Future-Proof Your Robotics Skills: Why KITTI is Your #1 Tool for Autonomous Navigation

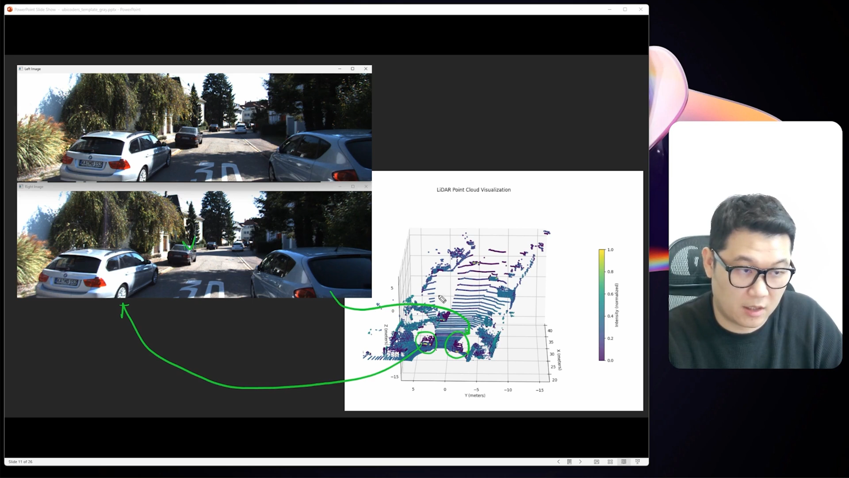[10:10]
So that's how these images and point cloud, I mean the LiDAR sensor data correspond with each other.